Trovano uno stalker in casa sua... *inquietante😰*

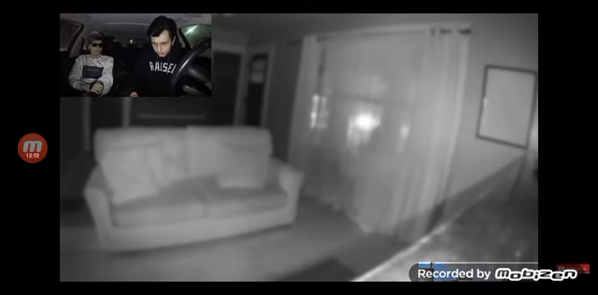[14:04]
Bello, non è niente. Sta sbattendo sulle finestre. Mi dissocio. Ok, non si vede un cazzo. Sta ridendo. Sembra Joker. Non Joker che conosciamo tutti. È il Joker, quello della Justice League. Che cos'è?